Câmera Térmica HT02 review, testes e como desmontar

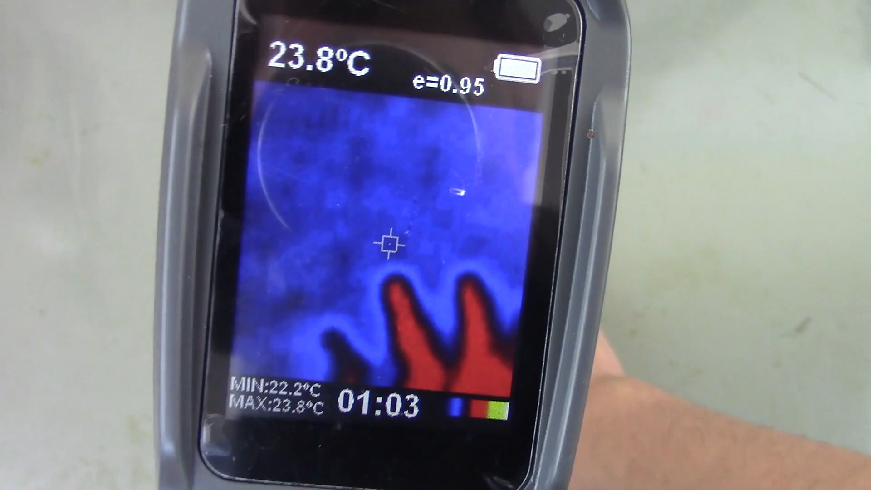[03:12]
On screen: spot 23.8°C, max 23.8°C, min 22.2°C
Olha que legal. Temperatura. Temperatura. Quanto mais amarelo, mais quente. Lembram. Com 33 graus ali naquele ponto.
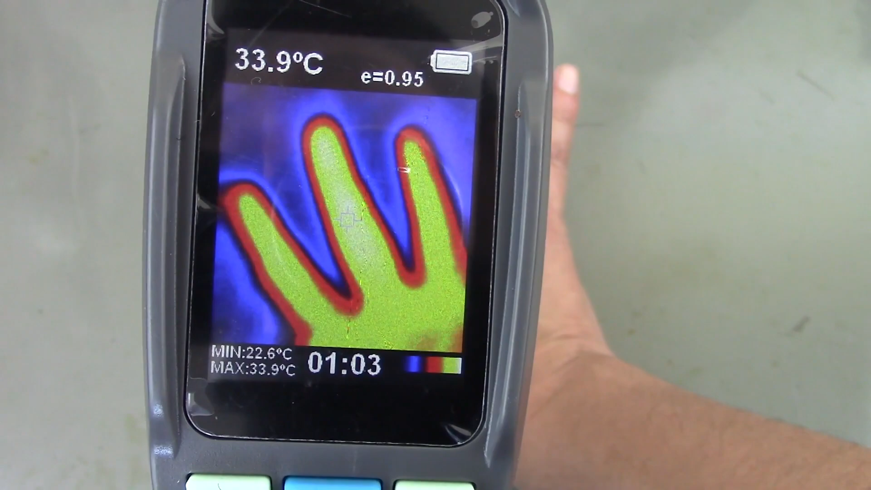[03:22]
On screen: spot 33.9°C, max 33.9°C, min 22.6°C
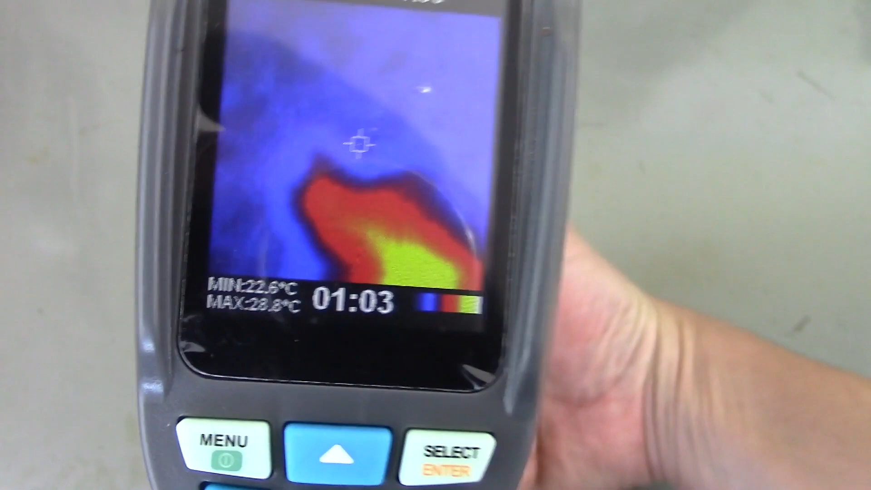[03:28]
On screen: max 28.8°C, min 22.6°C
Ela é bem lentinha. Certo?
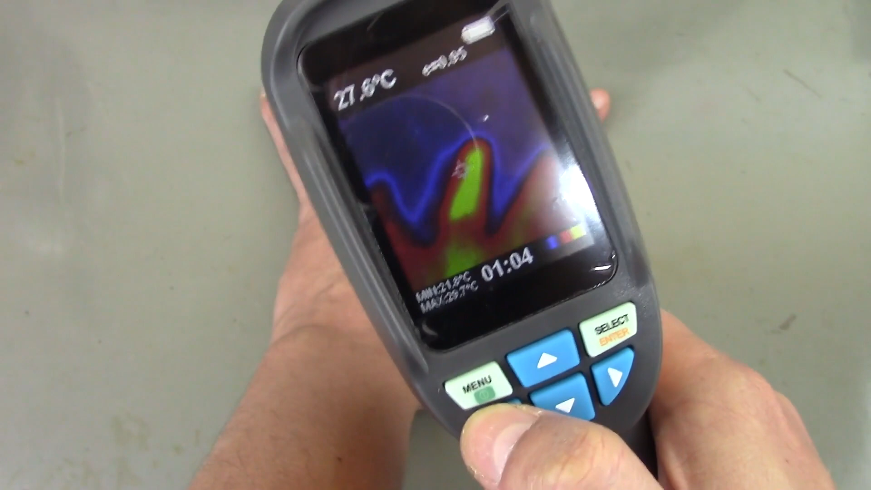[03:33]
Se você apertar pro lado, ele vai tirando a imagem térmica. E colocando a imagem da câmera normal. Até ficar normal. Ele é bem lentinho.
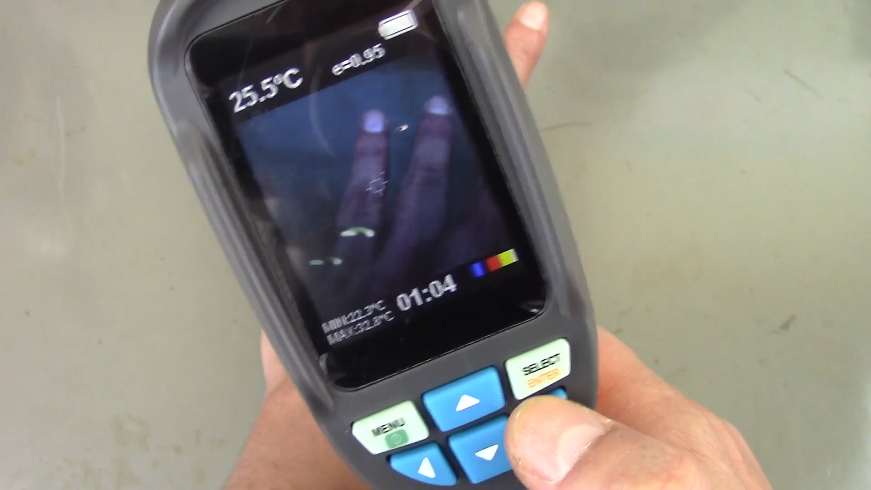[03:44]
On screen: spot 25.5°C
E aqui ele vai sobrepondo a câmera térmica. Câmera térmica. Não câmara. Sua alta. Certo? Quer tirar foto?
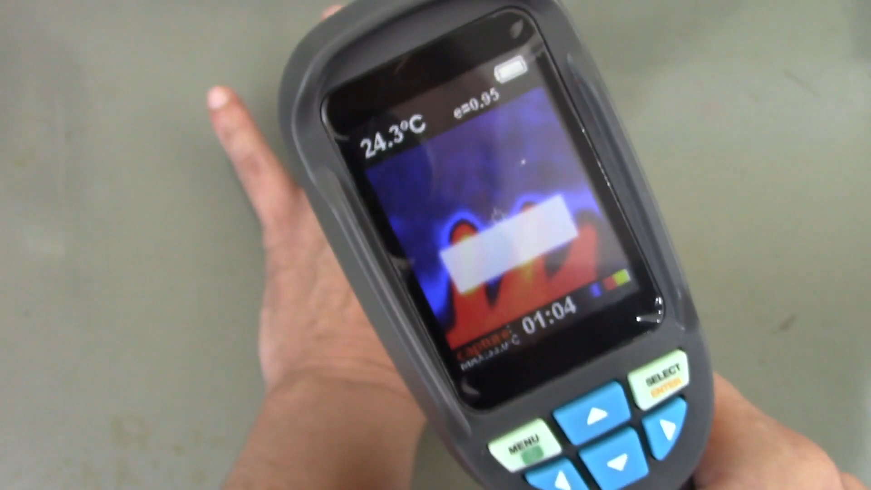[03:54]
On screen: spot 24.3°C
Eu acabei de apertar. Você segura aqui.
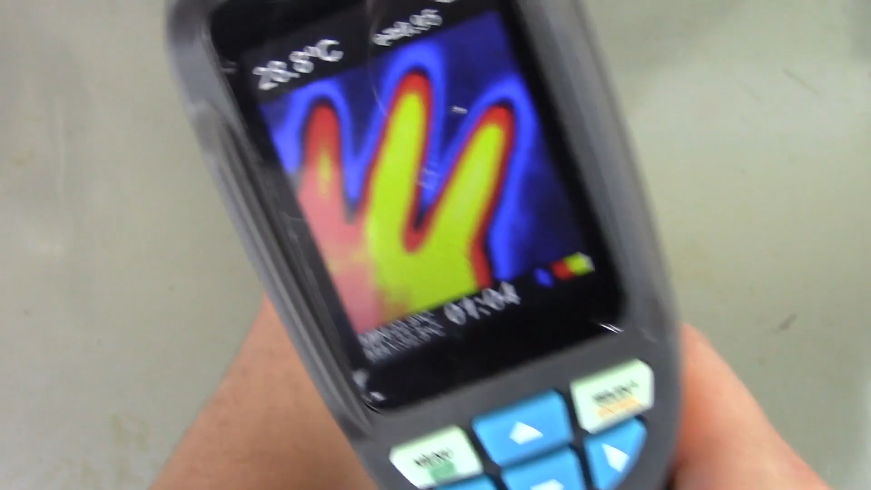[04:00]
E aperta o botão de tiro aqui.
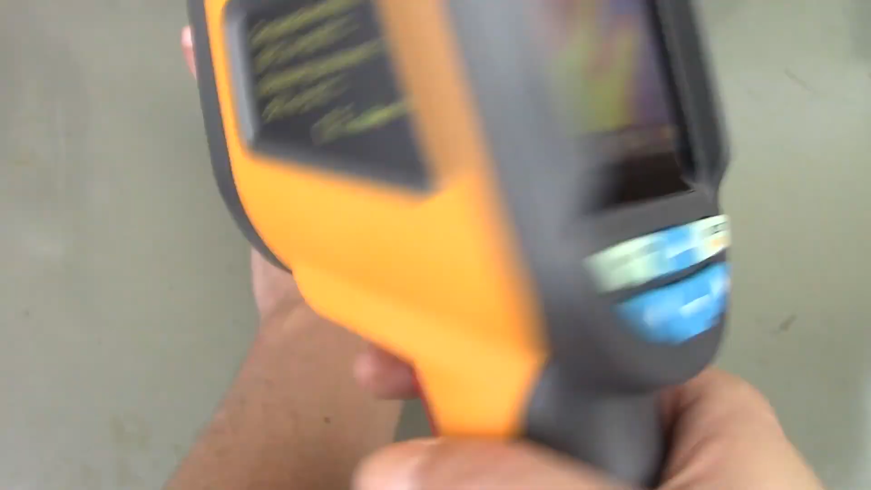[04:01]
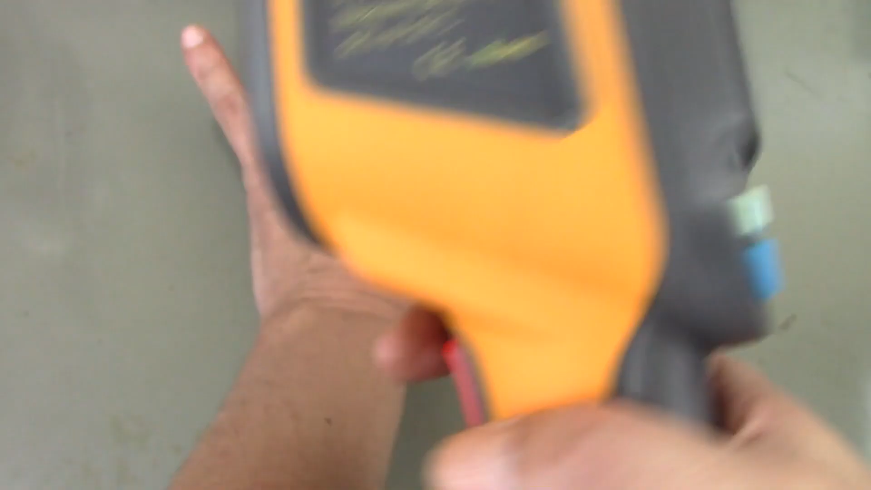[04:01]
Ele vai perguntar.
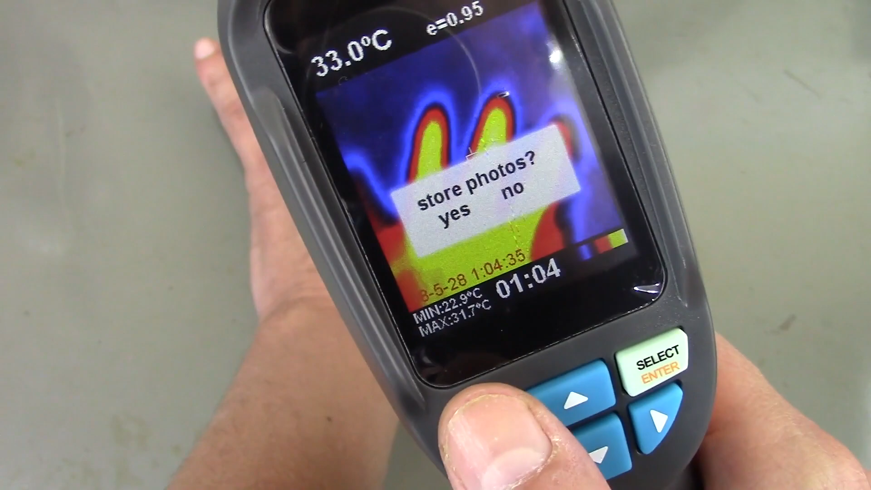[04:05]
On screen: spot 33.0°C, max 31.7°C
Você aperta o menu. Ele grava. Certo?
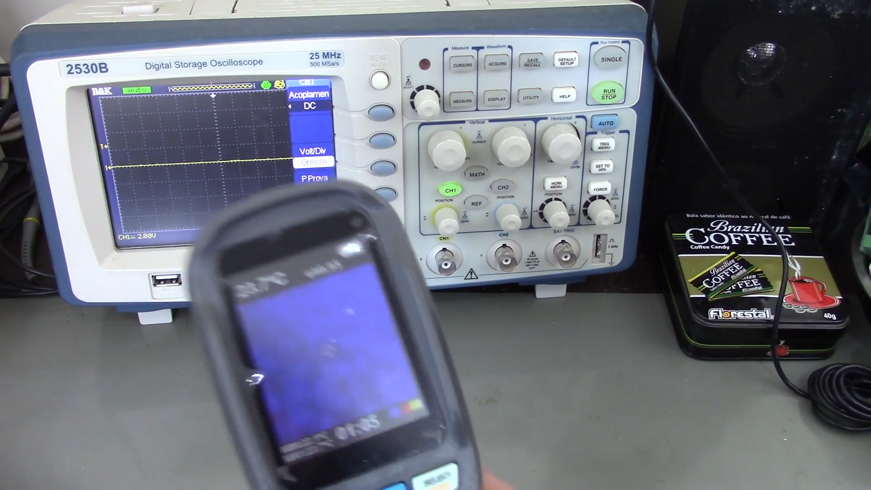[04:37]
Daí você coloca em cima de uma placa e você vê uns pontos que estão quentes. Sem precisar queimar o dedo, igual fazia antigamente.
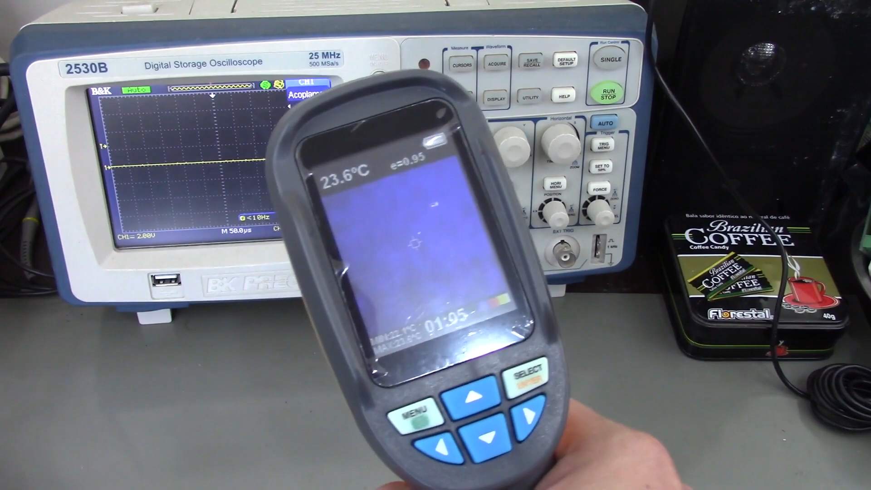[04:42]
On screen: spot 23.6°C
Essa daqui o foco é fixo. Você não tem como mexer no foco.
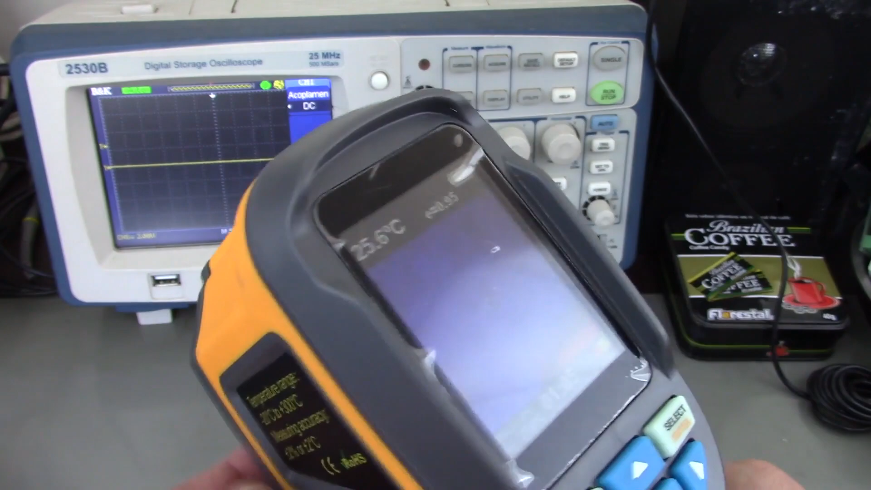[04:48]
On screen: spot 25.6°C
Tem umas flir que tem foco manual. Você gira aqui igual uma câmera. Mas é muito, muito bom.
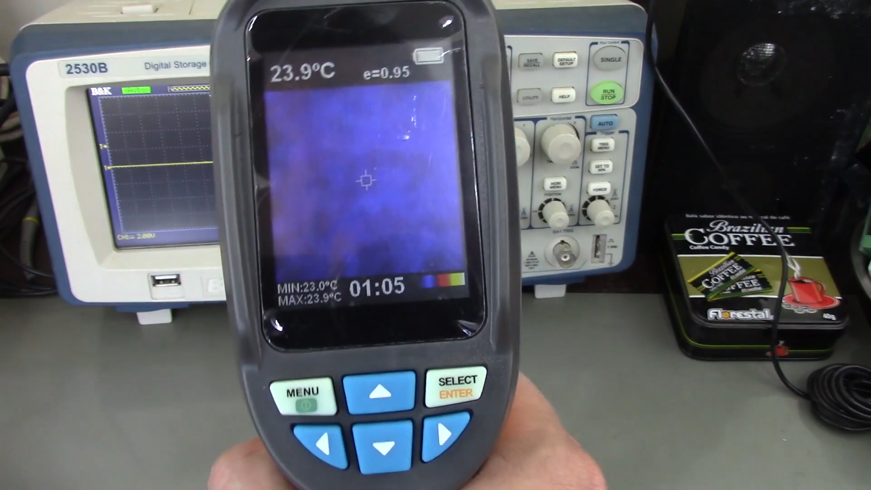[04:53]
On screen: spot 23.9°C, max 23.9°C, min 23.0°C
Ainda não tá pegando nada, né tio? Não esquentou nada ainda.
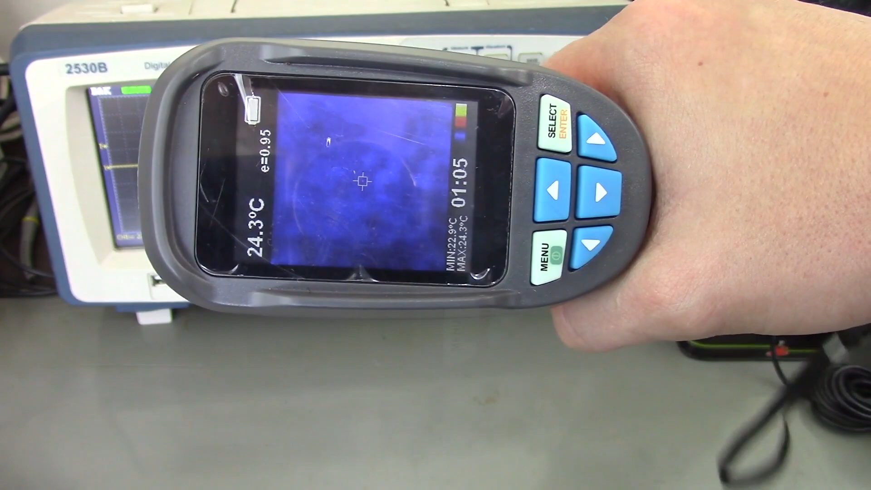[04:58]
On screen: spot 24.3°C
O fosfoscópio não rendeu uma boa imagem. Vamos procurar outra coisa aqui pra ver imagem. Certo? Vamos lá.